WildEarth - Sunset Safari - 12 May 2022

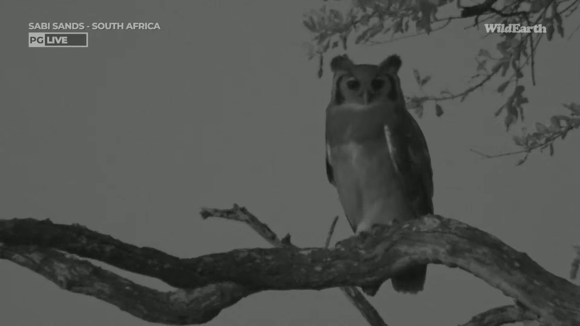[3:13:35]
Yes, I was so hoping to find an owl tonight. I was really, really hoping to find one. And here we've got the Verroes Eagle Owl, one of our largest owl species here in South Africa. It is such a beautiful specimen of an owl. You can see those beautiful ears, those feathered-like ears that's really sitting right on top. And they've got those beautiful black lines just running down the side of their head.
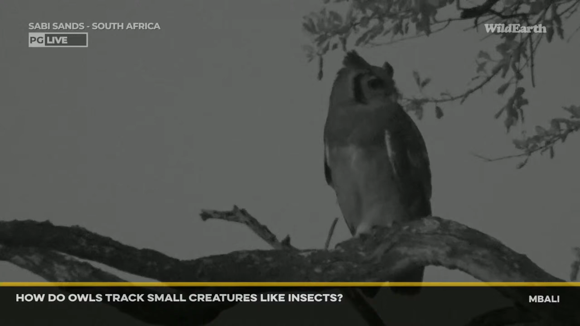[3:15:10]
detect, most probably, smaller animals like insects? Well, not really insects. So you'll find that this owl, like the Verrose Eagle Owl, they'll pretty much listen out for any rustle in the grass, especially from rodents. So like a gerbils, rats, mice, any of that kind of food source, they will try and listen out for.
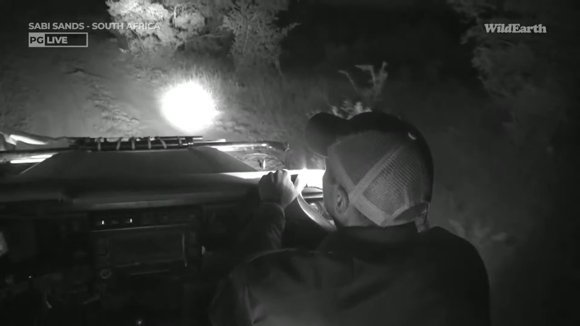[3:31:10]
So there's that little scrubby running across there. Take a look this side. I'm thinking, I don't know, Tavangumi. I haven't seen Tavangumi as well. We were talking about leopards earlier, thinking about who we haven't seen, which characters for a while. I haven't seen Tavangumi for a while. I think the last time was with Kelly when she was still here. I think that was beginning of April, mid-April, beginning of April. Well, you know, sometime then. And yes, definitely I'm really keen to see that beautiful boy again.
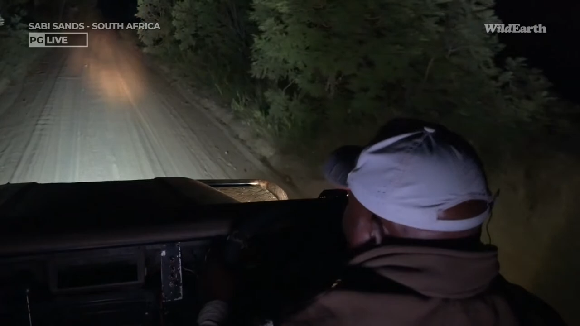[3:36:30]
Welcome back from Cedric on Gari Dam. Lovely area, Cedric, to check around the possibilities of leopard around there. Maybe Molowati, who knows. We're coming to this Gari main junction of Triple M. The lions were not far from this section here. Yeah. I would like to check here. I can see game drive vehicle just driving past, heading north.
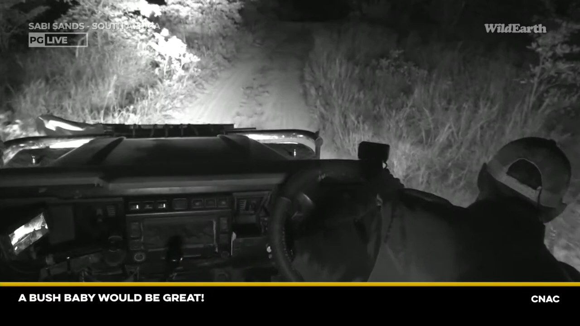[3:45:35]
Thank you. I think I should order one. Now that is, they are very sweet, very cute. And I'm really looking out for one. And it's very, for them, it's actually easy to see them around because to find them is to, you know, you've got the light shining into the eyes. They've got these real orange eyes. And of course, two little eyes close together. And if you put a spotlight and, like, you know, past their eyes, it really reflects quite a bit.
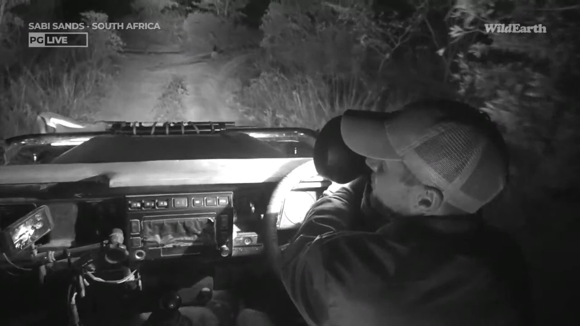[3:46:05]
Ooh. Sorry, I'm just taking a look here. I've got wild dog tracks coming all the way up here. Yeah. Not many. It looks like maybe for those four. But I'm heading up on Galago shortcut. Interesting. I wonder that. We'll definitely go take a look here for those wild dogs tomorrow.
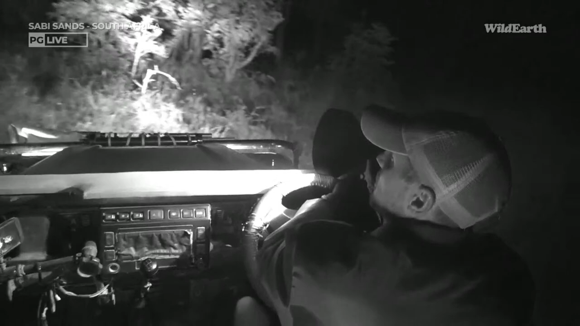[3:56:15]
Sorry, I just saw something running. Sorry, scrubby. Sorry, buddy. Let me go past you here. Yeah? Thank you. I want to see what... Oh. Of course, we've got a hyena that's just all of a sudden come to Juma Bushbri.
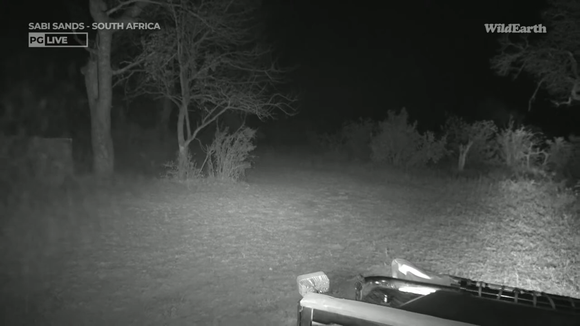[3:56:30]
Hello. Good evening.
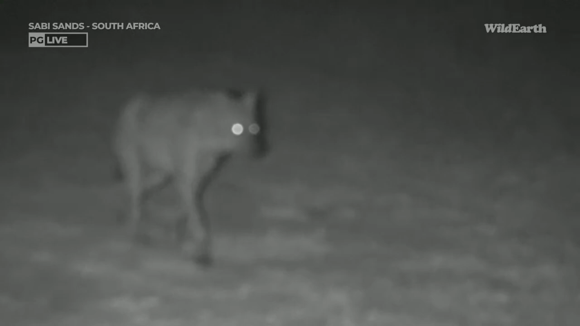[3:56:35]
What does this look like? Looks fuzzy, yeah? Hello. Coming right past us. Coming to greet us, yeah. So nice ending for a nice little hyena, eh?
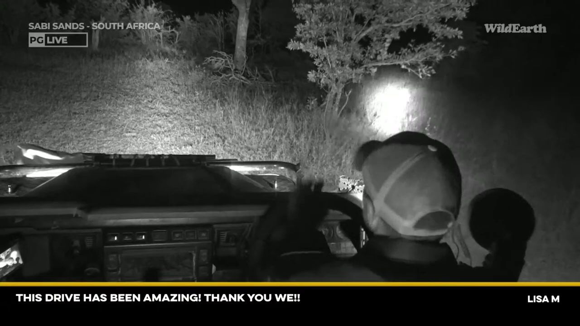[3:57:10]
Sorry, I just saw that little scrubby running. And I think it got a fright because of that hyena. But good old ending to the drive. I think, could anybody ID that hyena for me? It'll be fantastic, but look like Swazi, but I might be wrong.